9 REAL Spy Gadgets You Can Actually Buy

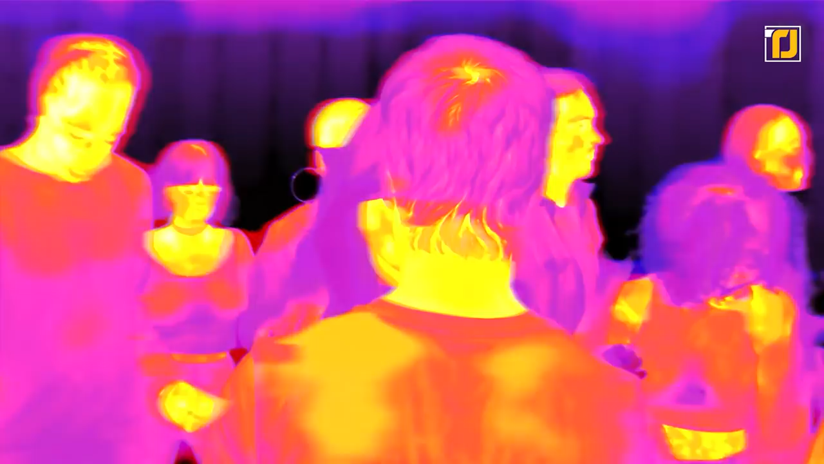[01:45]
The Scout TK's night vision reveals your surroundings and helps you see people, objects, and animals over 100 yards away.
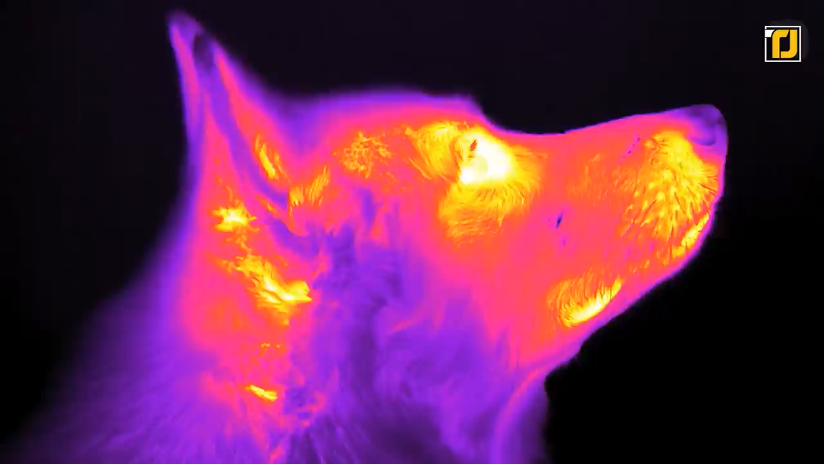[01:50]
That way, you can keep a safe distance from your targets and still keep a close eye on them.
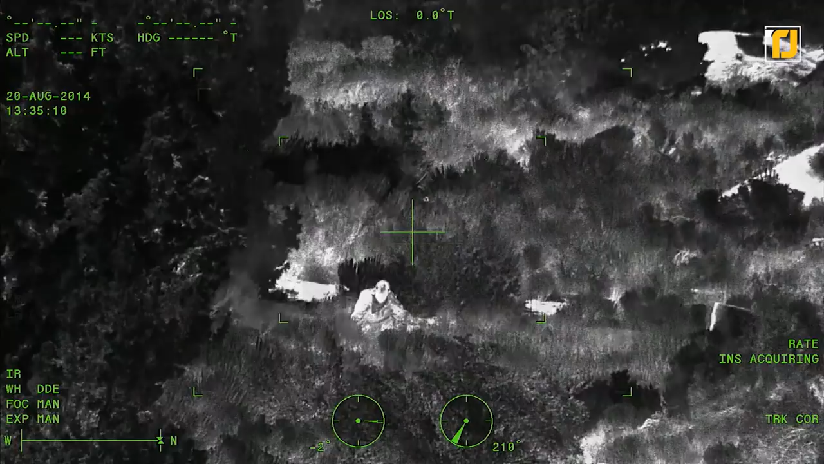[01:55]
You'll get the full picture and the 640x480 frame display will instantly show sources of heat.
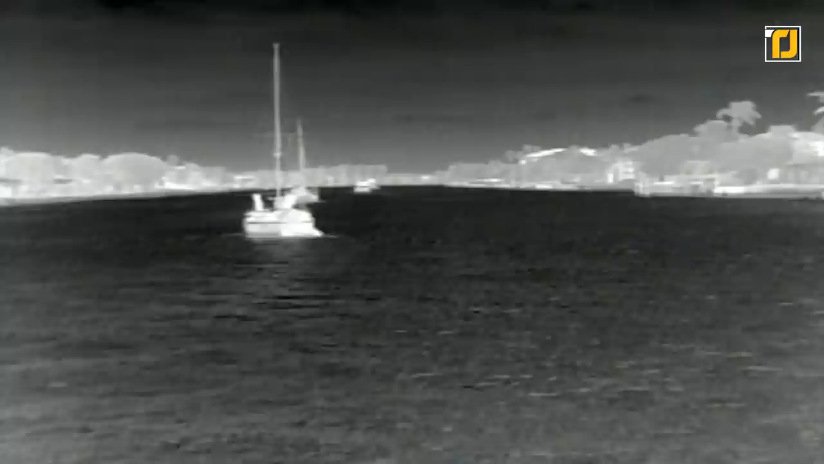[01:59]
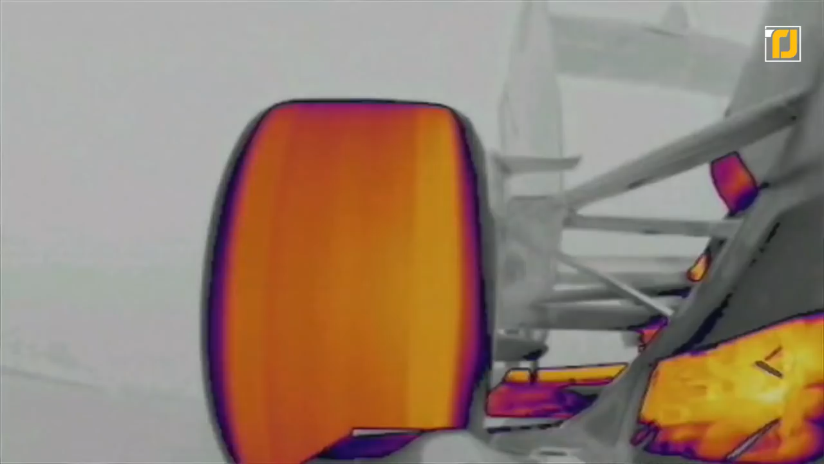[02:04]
That and the Scout TK lets you record still images and video.